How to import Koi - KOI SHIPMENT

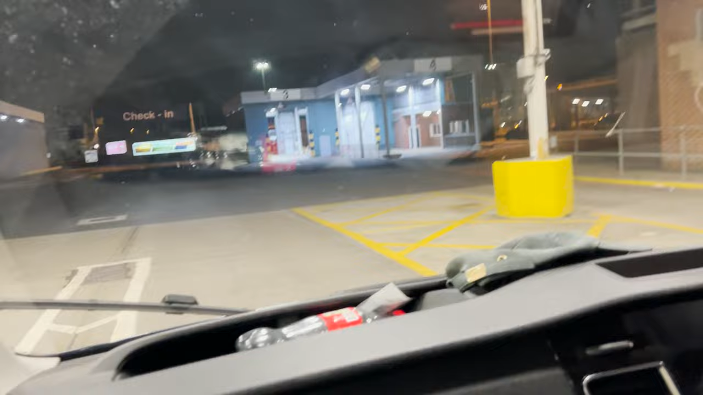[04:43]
Go right the way through for checking now. See where that massive checking site is just there.
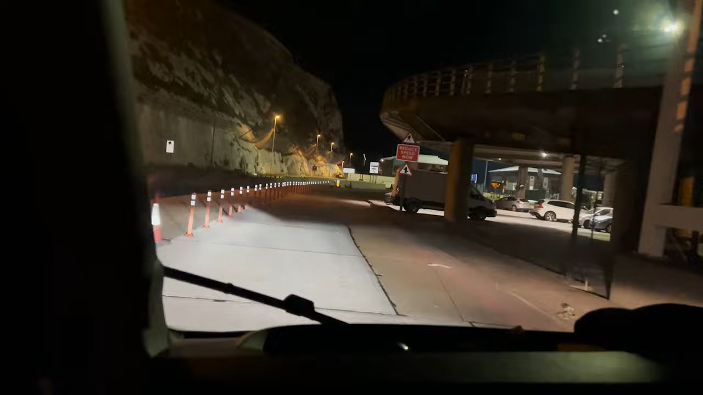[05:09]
But yeah, this here is actually the port of Dover.
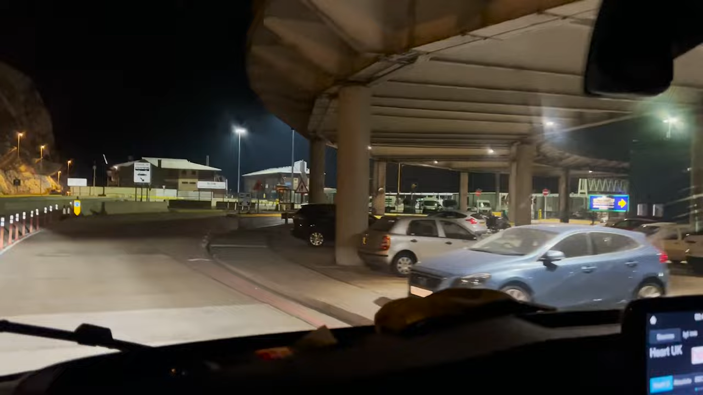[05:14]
So three ferries operate out of here. Irish ferries, P&O ferries and DFD ferries.
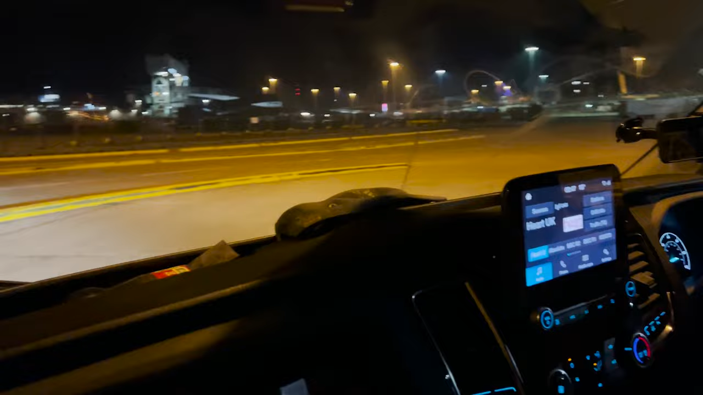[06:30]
So yeah, hopefully we'll have the look of the Irish with us on this one, my friend. And it'll be a nice, happy sailing. But yeah, let's get on in. The ferry is here. It is still docked, which is good. I'm hoping we can still get on it. Because that's DFDS and then you've got P&O at the very end.
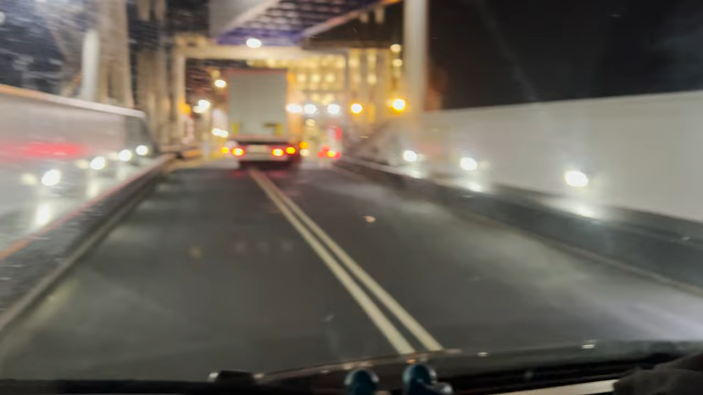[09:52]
This is us now pulling on. Single surrey boat.